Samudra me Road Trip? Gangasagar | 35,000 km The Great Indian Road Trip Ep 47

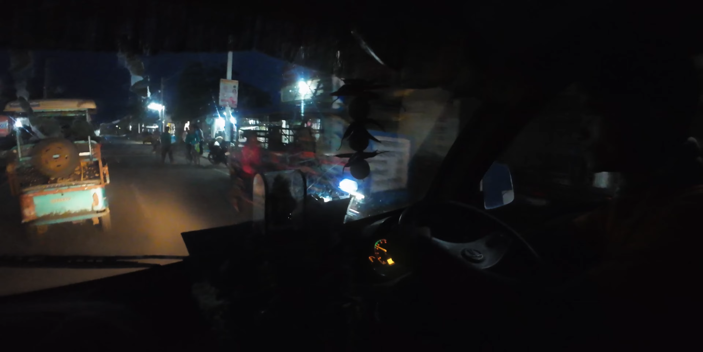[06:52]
यहाँ पे मार्केट लगता होगा, अभी तो सारा बंद है और ये यहाँ पे रुकने की कुछ हट्स वगैरह बन गई है, कॉटेजेस।